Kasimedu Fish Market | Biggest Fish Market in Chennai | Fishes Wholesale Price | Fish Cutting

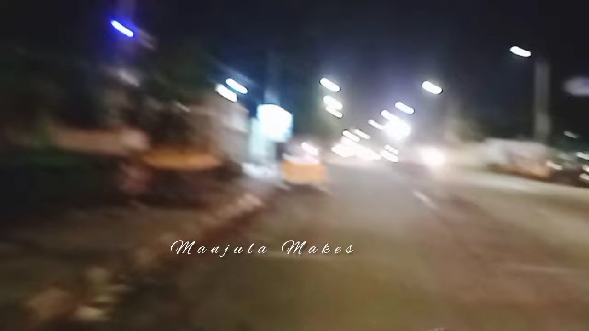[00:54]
நம்ம ராயபுரம் ஹை ரோட்டில் போகும்பொழுது கொஞ்சம் தூரம் போன உடனே நமக்கு ரைட் சைடில் ஒரு பெட்ரோல் பங்க் வரும்.